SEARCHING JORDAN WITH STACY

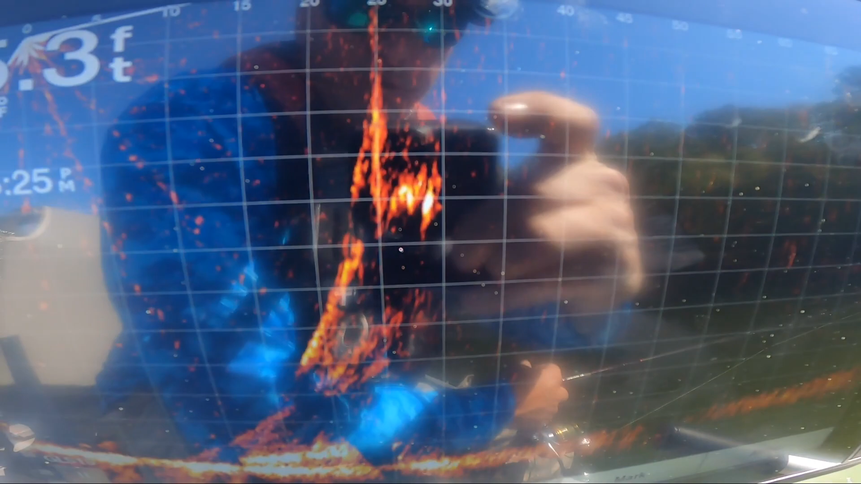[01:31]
okay there's a feeding school about 25 foot out and
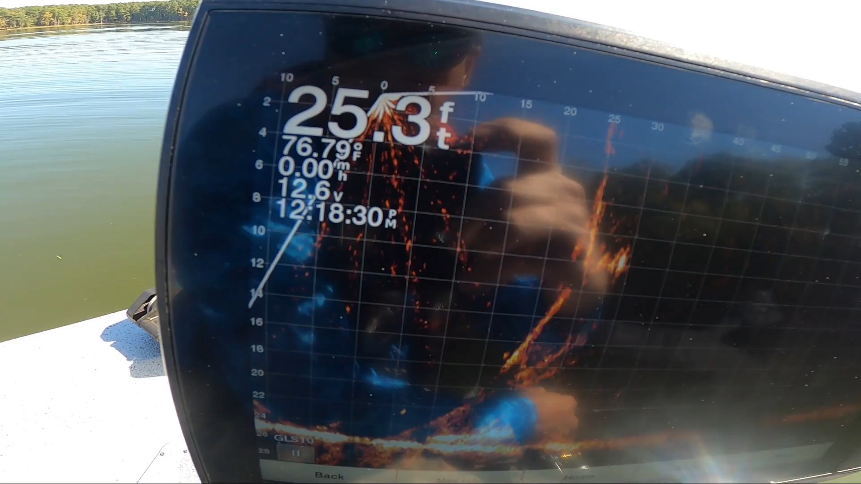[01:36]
On screen: depth 25.3 ft, water 76.79°F
10 foot down let me show you this little trick here
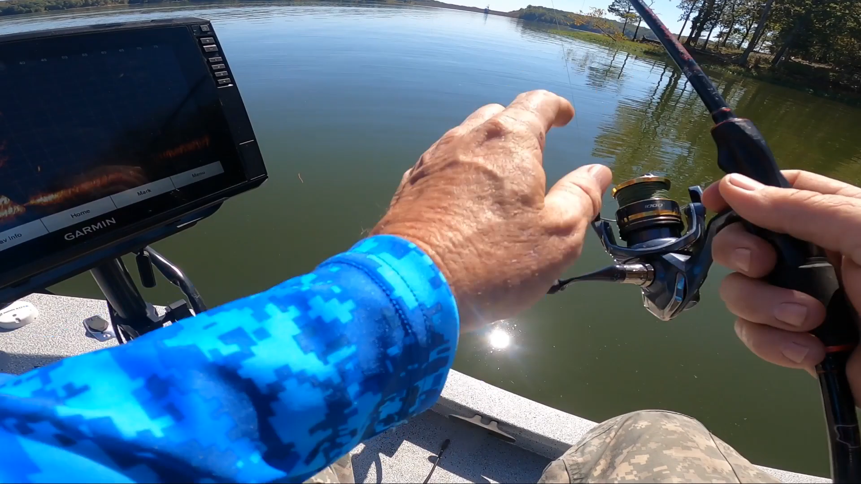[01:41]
okay we're gonna pitch my jig out here right in front of live scope one
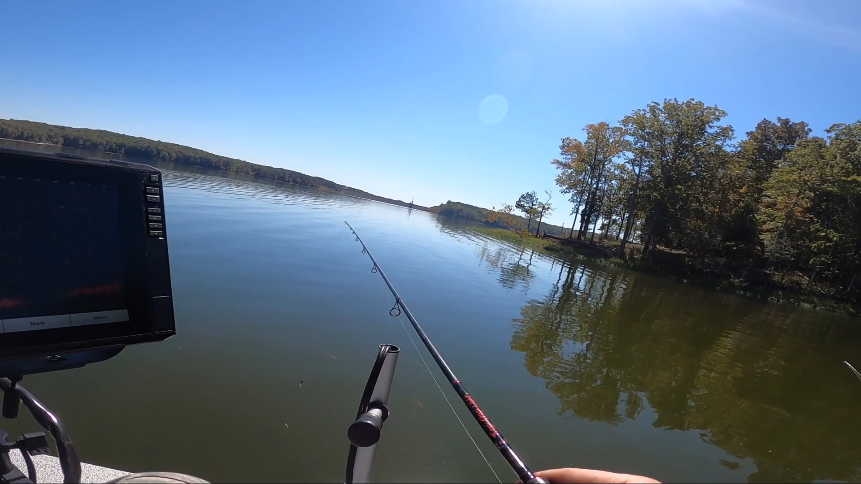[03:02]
I see them following it nope
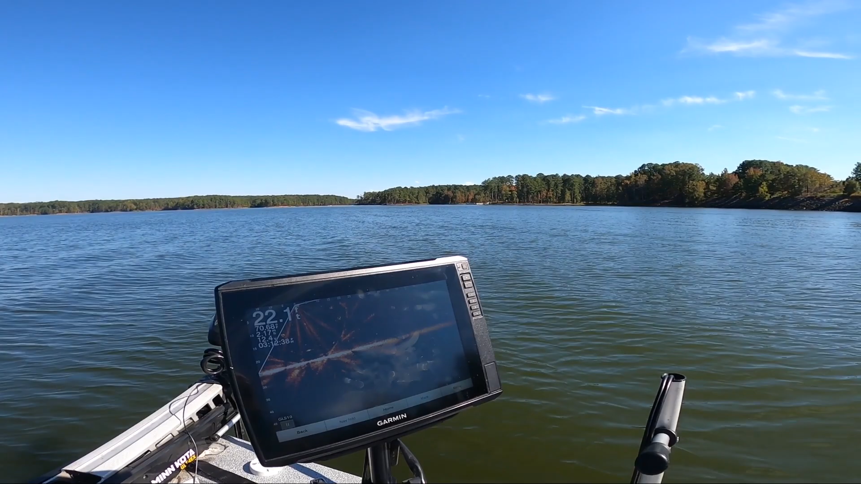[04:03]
all right it's all river wasn't producing the numbers were not there uh running gun we tried a couple spots on the s turns running gun some more we're an ebenezer uh no on ebenezer bridge no bait uh saw one bass underneath the uh bridge uh reports of small small fish
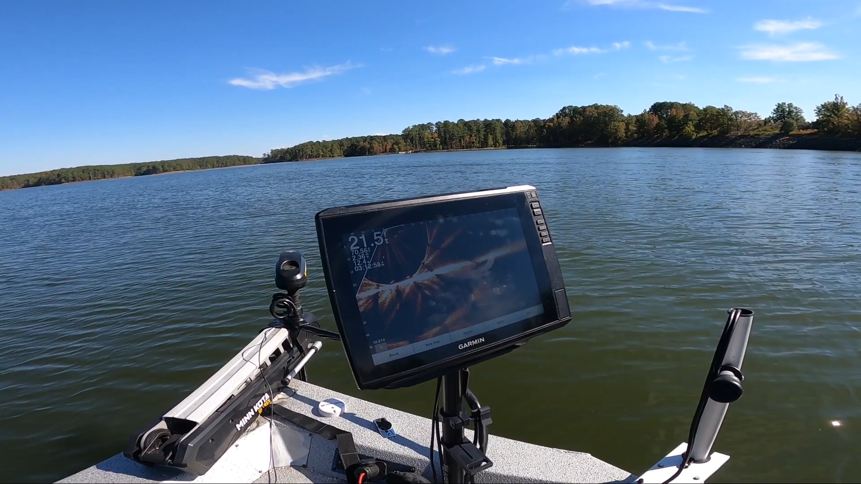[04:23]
uh and then uh so we're on the back side of ebenezer looking on
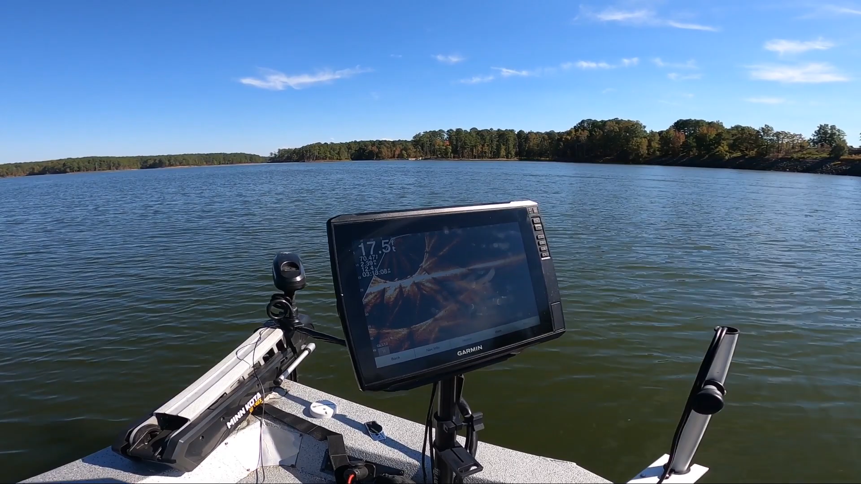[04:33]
the road bed checking the bottom um and
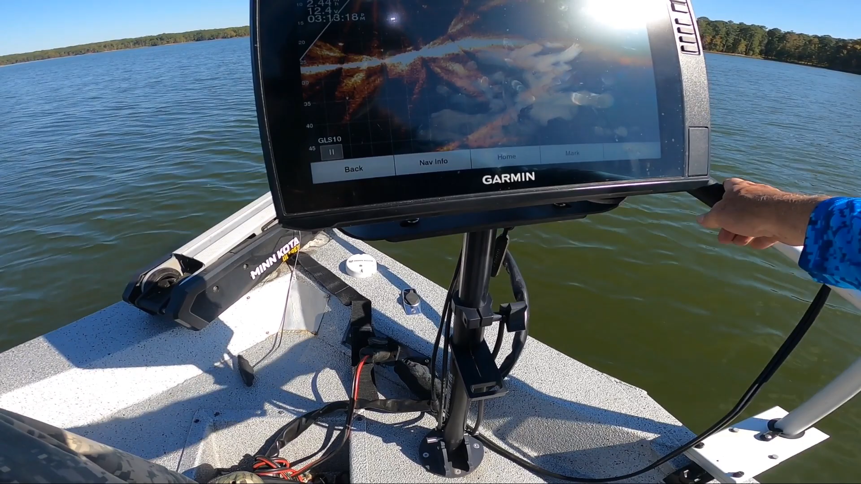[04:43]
not seeing anything right here's a road bed see how it's hump humps up and then right here so we're looking the road bed
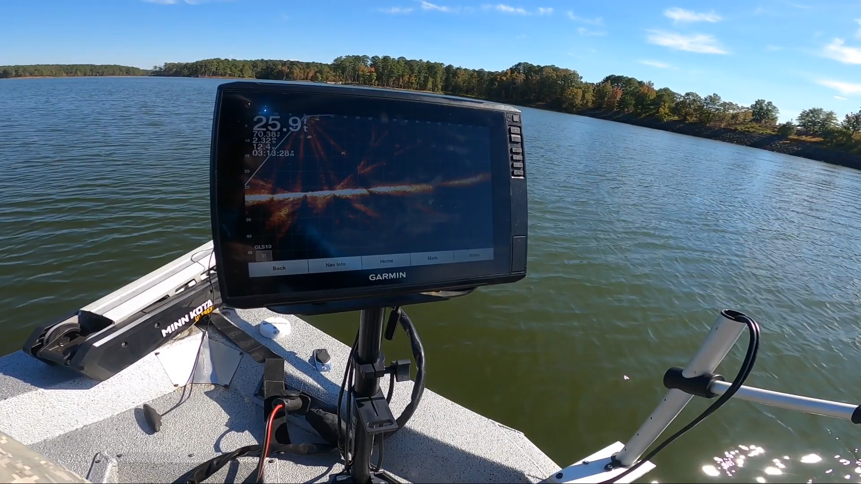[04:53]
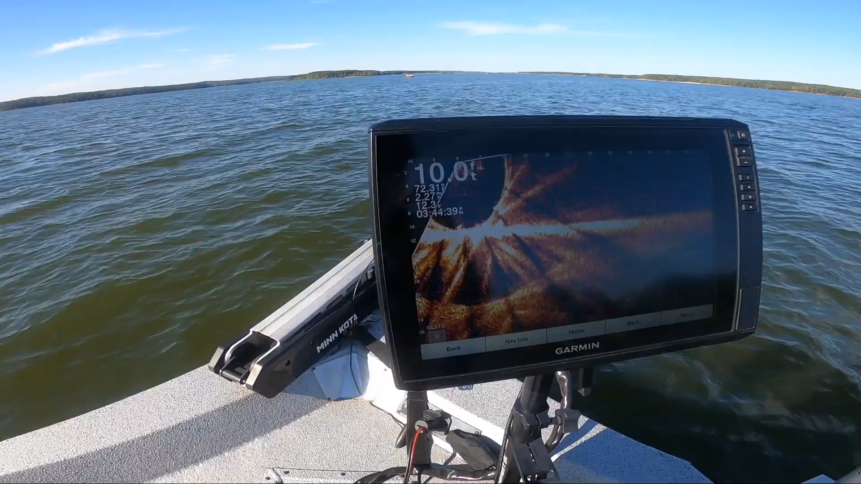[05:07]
On screen: depth 10.0 ft
okay trying to pull all the tricks out of the bags we're on the flats now 10 foot of water heading towards a bend in the river channel see if anything's bunched up for us
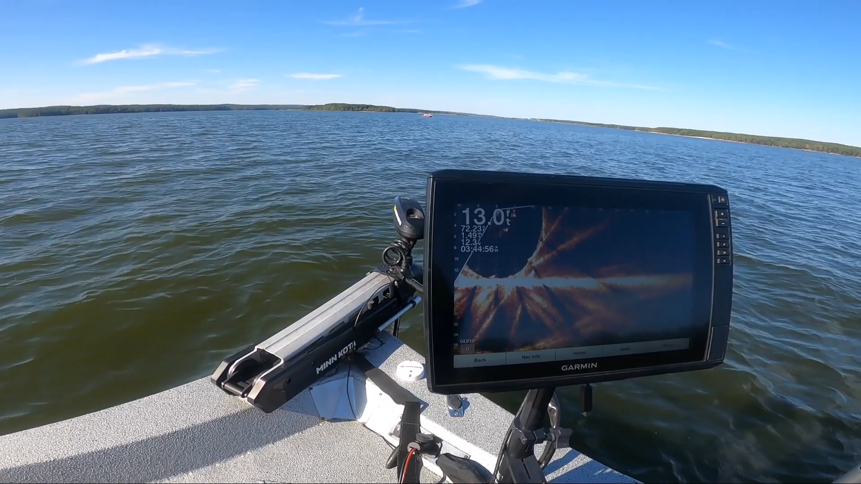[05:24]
jordan lake still down almost two foot uh i guess we got about a foot of water from the rain they're not releasing much um we have made a lot of different attempts uh searching look for them uh different areas different scenarios uh cannot find